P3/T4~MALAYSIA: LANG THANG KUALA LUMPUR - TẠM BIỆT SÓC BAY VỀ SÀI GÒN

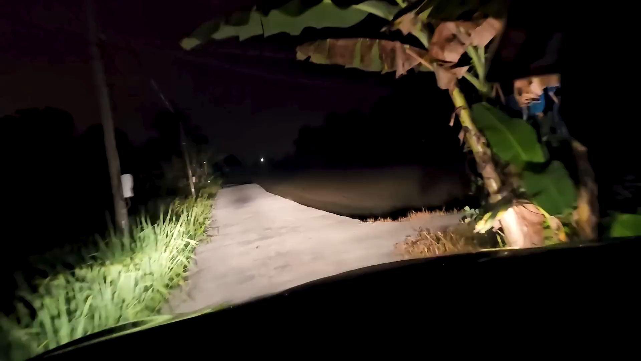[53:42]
Ba mẹ mình ra đón với con gái mình ra đón rồi kìa, dễ thương ghê chưa. Đường này xưa nhỏ lắm mà sau này có một chị đại gia trong xóm mở rộng ra cho cả xóm đi nhờ. Quá dễ thương, cảm ơn chị Linh. Mini kìa, con gái mình đợi kìa. Mini kìa.